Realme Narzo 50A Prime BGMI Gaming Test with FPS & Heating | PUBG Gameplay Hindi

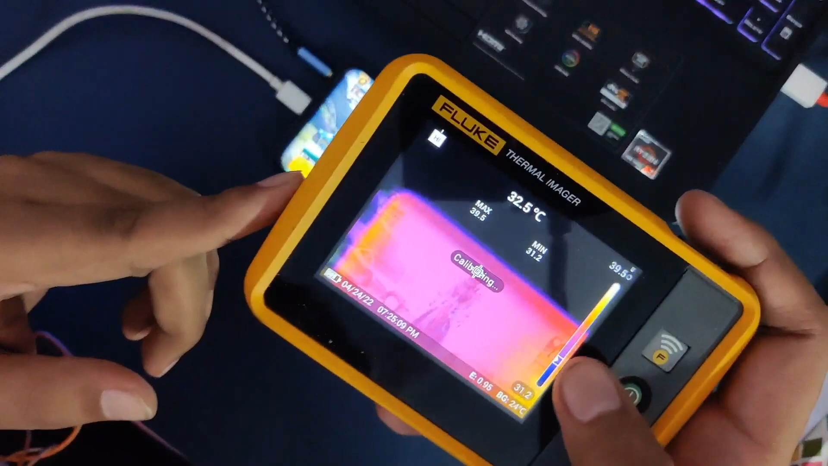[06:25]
On screen: spot 32.5°C
और टेम्परेचर्स की बात करें तो आपको दिखेगा कि मैक्सिमम टेम्परेचर्स 42.4 42.5 आने अपर डिस्प्ले में यहाँ पे।
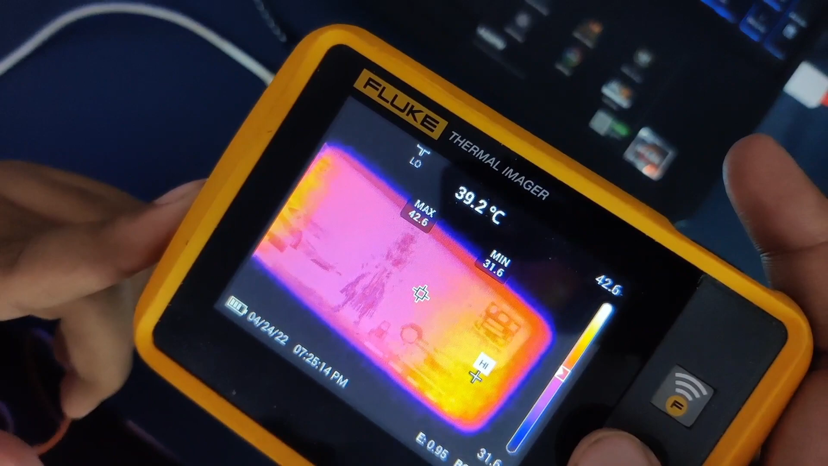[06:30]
On screen: spot 39.2°C
और बैक साइड की बात करूँ
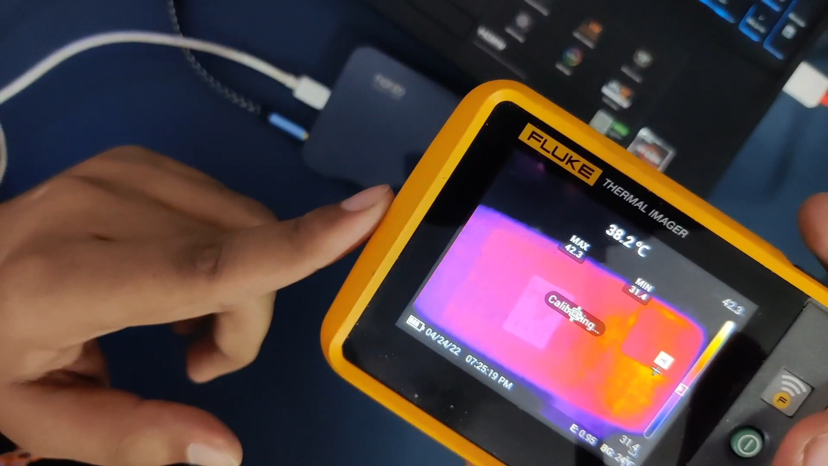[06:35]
On screen: spot 38.2°C
तो बैक साइड में मैक्सिमम टेम्परेचर 41.8 42 तक ही जा रहे हैं,